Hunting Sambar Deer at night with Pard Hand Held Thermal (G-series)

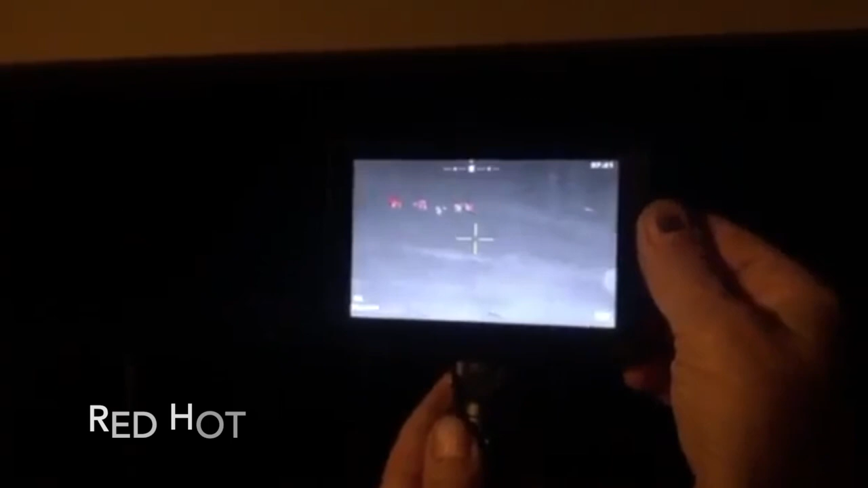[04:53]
You can just see the other one walk in. He's in the bush just there.
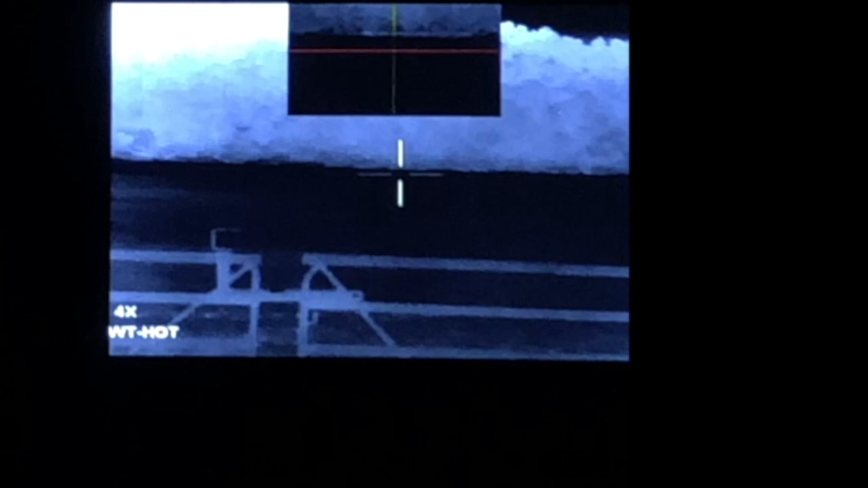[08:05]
That's your zoom box. You can go two times or four times
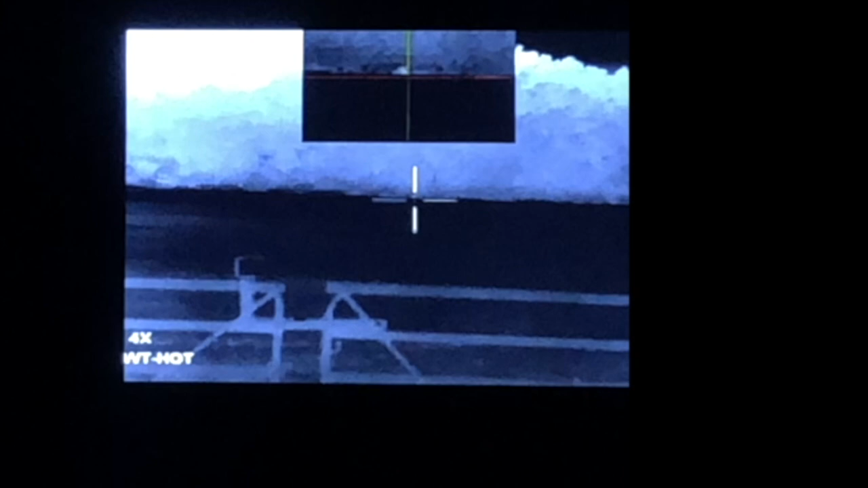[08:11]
and still have a wide angle view with your big screen. Great idea.
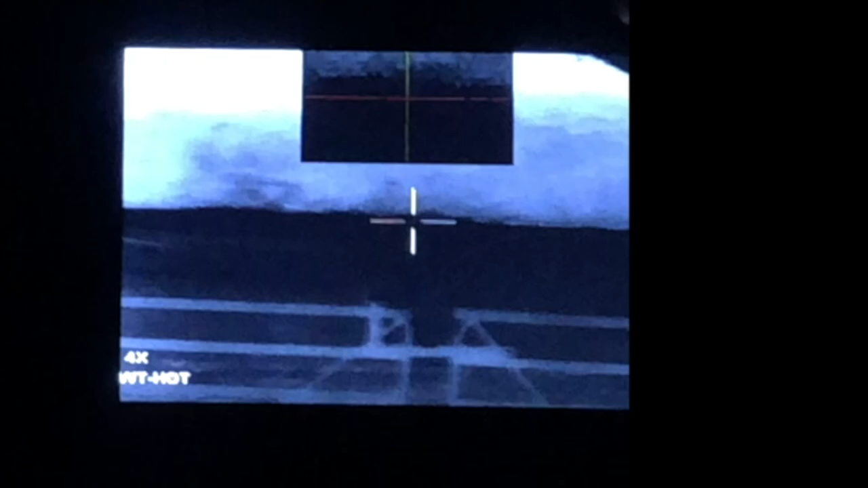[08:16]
If you're a solo shooter like myself, a little laser pointer there.